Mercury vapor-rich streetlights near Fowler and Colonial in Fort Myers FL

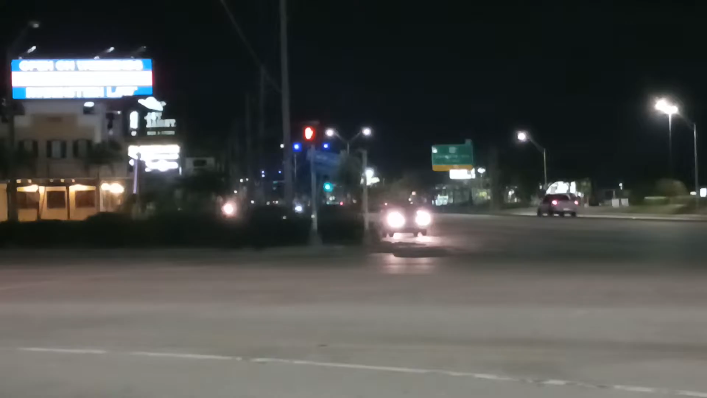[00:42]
As we approach it looks like 41. Why is this? When it zooms in, it's blurry for me. Hopefully it's not blurry for you.
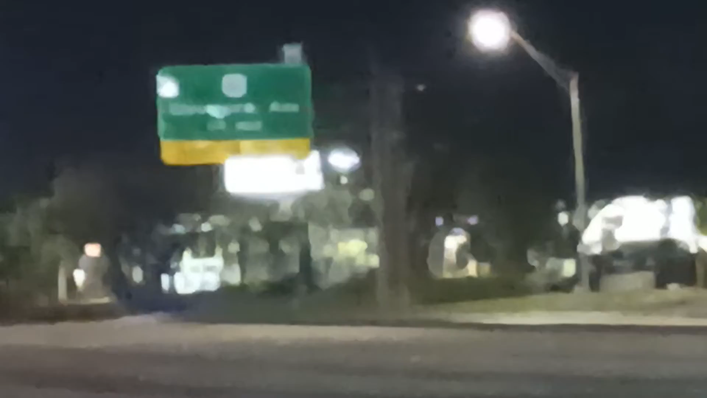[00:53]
I think that's 41 right there. And I'll go to that intersection here in a little bit. I'm just going to do short choppy videos anyway.